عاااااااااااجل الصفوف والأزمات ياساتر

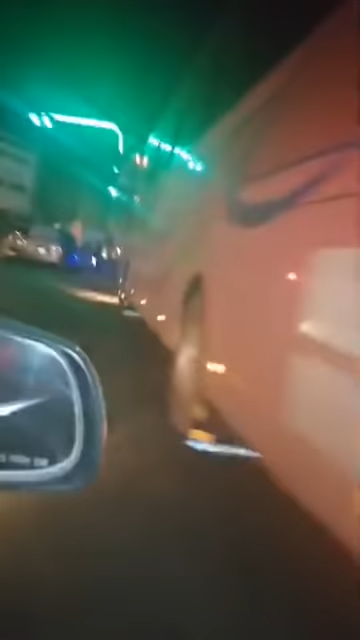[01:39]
ما استهالله. صفوف صفوف صفوف. صفوف صفوف صفوف. نفتش في في شغوق شغوق شغوق مش كده.